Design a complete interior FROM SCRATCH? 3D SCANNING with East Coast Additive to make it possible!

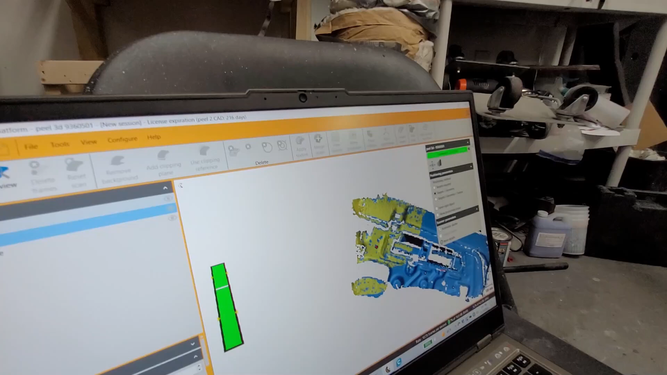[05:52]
scans a bigger area than i thought all at once yeah it's not good yeah and look at the targets
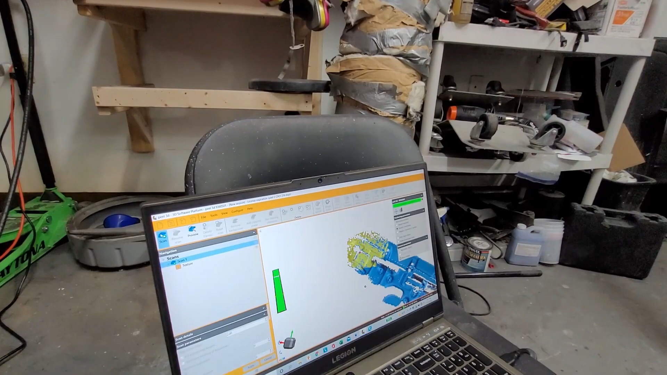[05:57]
they're popping up there in red and we're getting it it's also scale on the left tells me
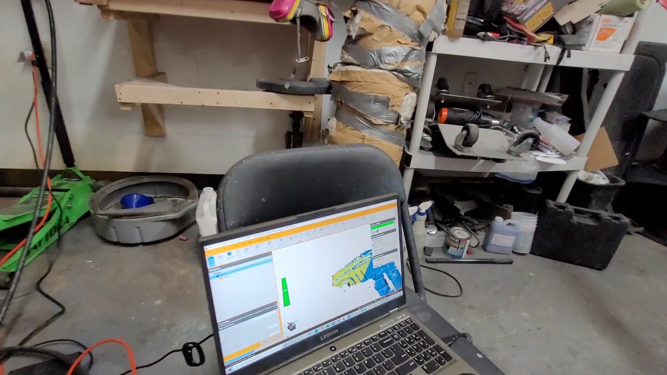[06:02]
how close or how near i am okay see there's a range there you get the thing yeah it definitely
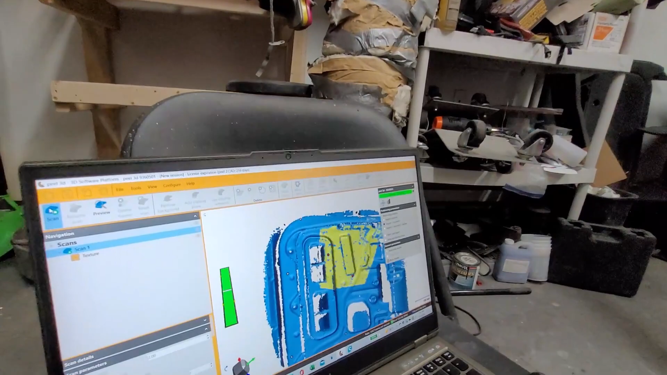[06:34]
populating fast i'm amazed how yeah yeah good surface like this goes by pretty quickly that's awesome
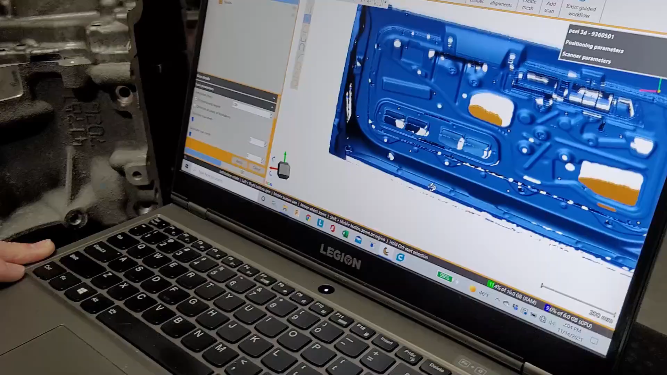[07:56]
so so like anything loose like that you're just yeah so
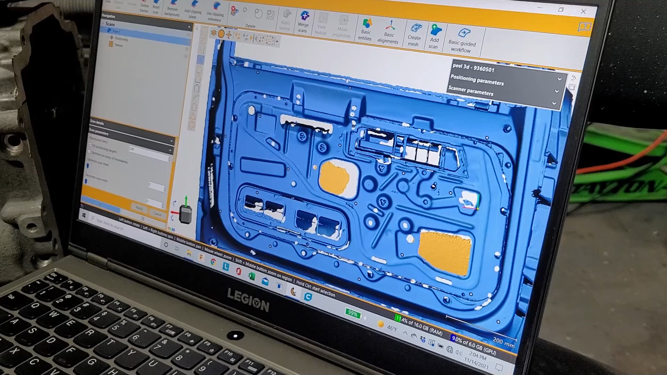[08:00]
the ones that you're selecting those are all that patch right that's all stuff that's back behind it mm-hmm and i'll delete it cool what i'm going to do before
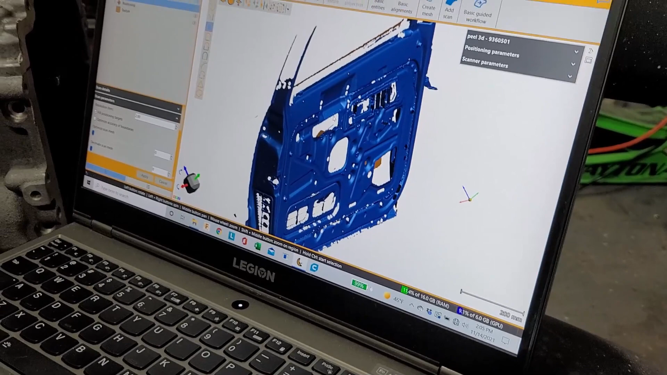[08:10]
i do that i'm going to save this file just like as it is as the raw it is as the raw yeah which i've already done so i'll get a file
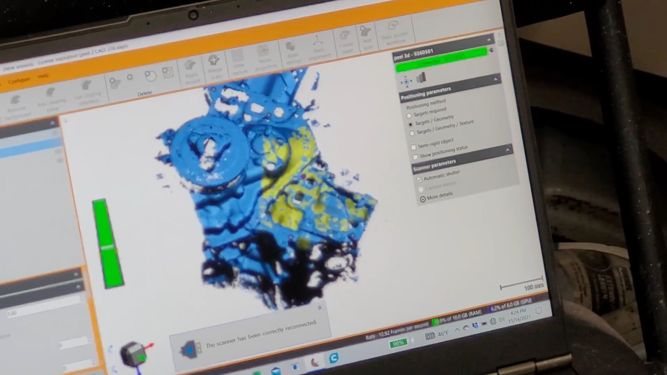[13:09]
amazing how fast that populates it
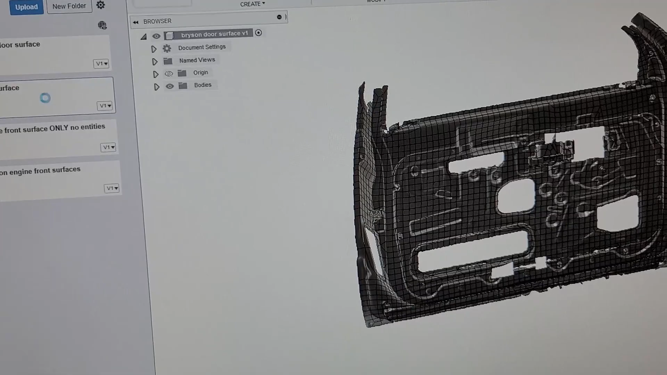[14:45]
our parts into fusion and shared them with me and uh so we did some dash
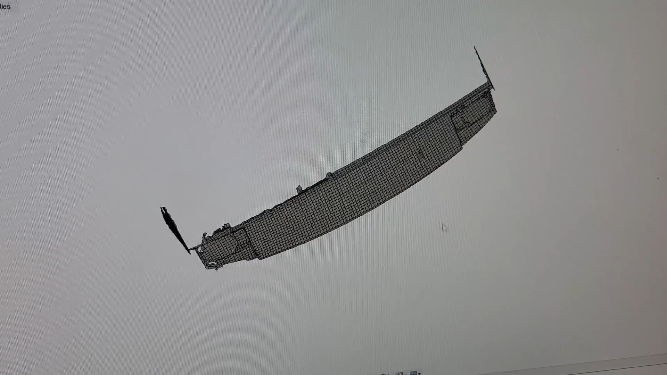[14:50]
components just to get the uh the angles and trim lines of the dash for when i make a dash for
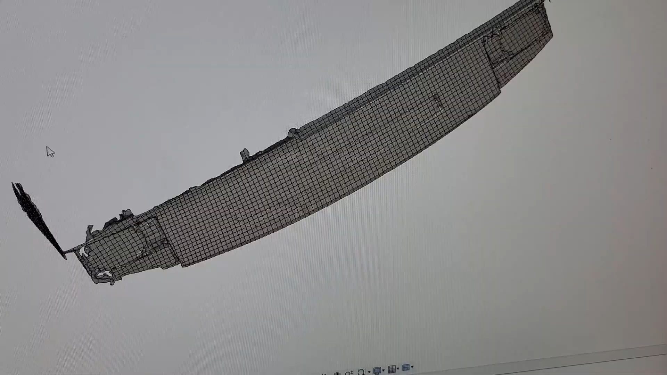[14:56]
the truck we got the door surfaces he's doing some post-processing right now in the cab so i'm really excited to see how that turns out but i'm really happy with the level of detail that we got on the part so i told mike intentionally not to scan the edges um
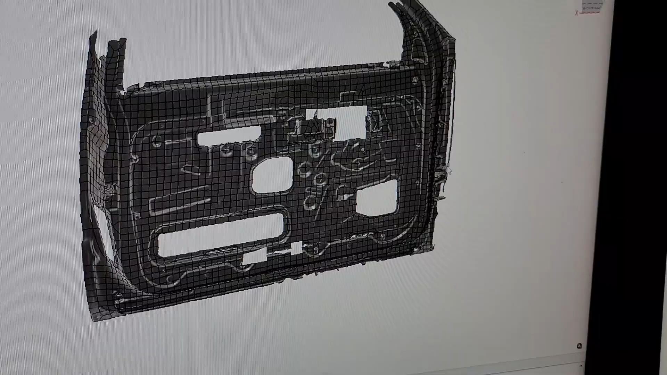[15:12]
because frankly i didn't need them for anything i was only working uh for making you know internal filler panels so we only scanned up to about here but in general the geometry comes through
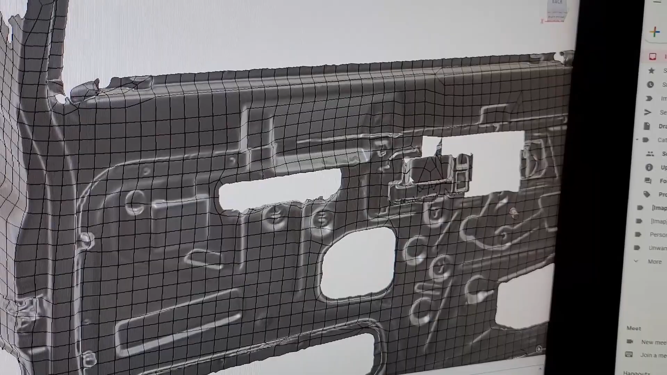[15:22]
really nice and crisp and i'm super happy with how this is going to work out so i'm going to uh leave these for a bit because i went ahead and ordered a cnc router
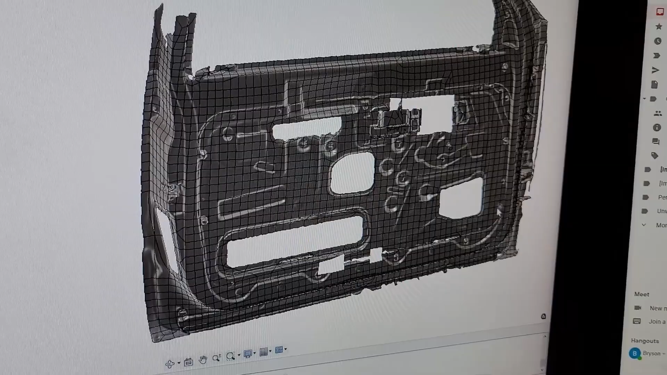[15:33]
um for some of these larger carbon fiber molds that we're going to be doing so we're going to have these uh panels that we're going to make for these door panels and they're going to be you know scalloped and functional uh we're not just going to make a straight sheet of carbon fiber we're going to put some put some effort and make a nice mold to make the door panels fit and uh when the cnc router comes in we'll go ahead and start that process but just wanted to show you guys sort of one